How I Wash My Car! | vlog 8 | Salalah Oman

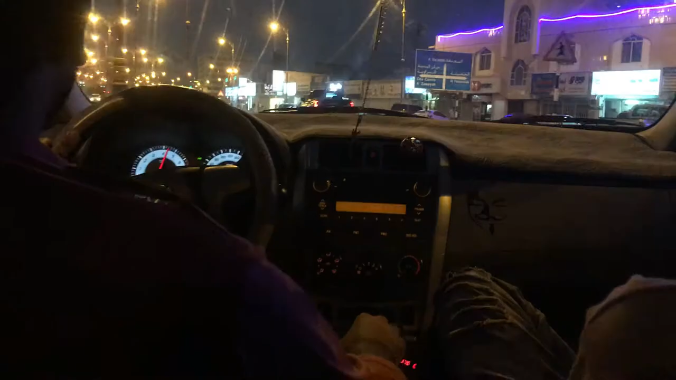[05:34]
असद भाई इन एक्शन, आज असद भाई ड्राइव कर रहे हैं और पीछे तो सीट बेल्ट नहीं है।